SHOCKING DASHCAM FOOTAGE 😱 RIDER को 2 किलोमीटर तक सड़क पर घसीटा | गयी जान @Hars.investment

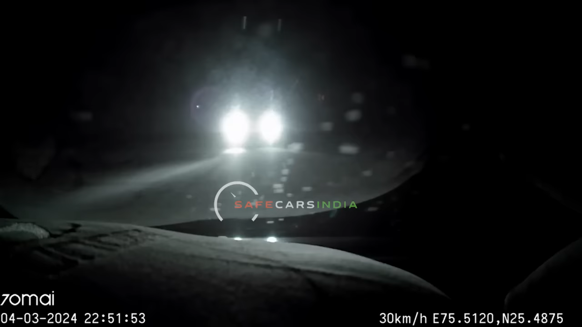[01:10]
एक्सिरेंट रिसेंटली मारुती सुदुकी सुथ और एक बाइक की
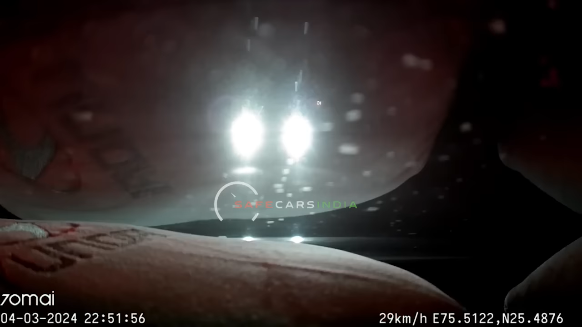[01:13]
बीच राजस्थान के बूंदी डिस्ट्रिक के हिंडॉली में हुआ है जिसका डैश कैम फूटेज भी है
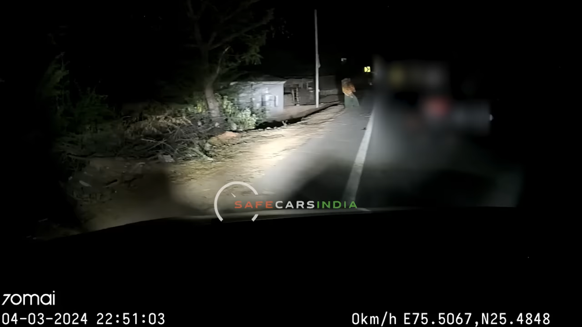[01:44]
है कि यहाँ पर काफी बहाना के अक्सिडेंट हो गया है और आस पास के लोग भी भागते हुए इस बाइक वाले के पास आते हैं इन फैक्ट सामने के तरफ से एक
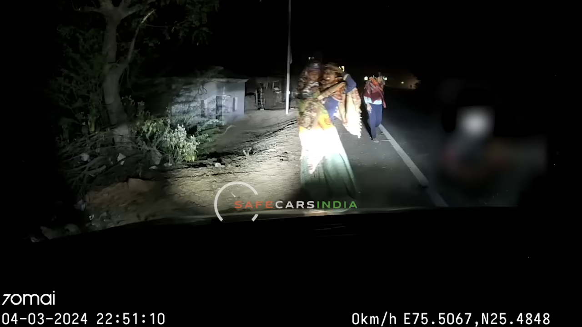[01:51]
लेड़ी अशोक से बोलती भी हैं कि जा कर उस गाड़ी वाले को पकड़ो अब यहाँ पर भाई जादे कुछ समझ पाते नहीं हैं और जल्दी से अपनी गाड़ी खुमाते हैं और स्विफ्ट वाले का पीछा करने लगते हैं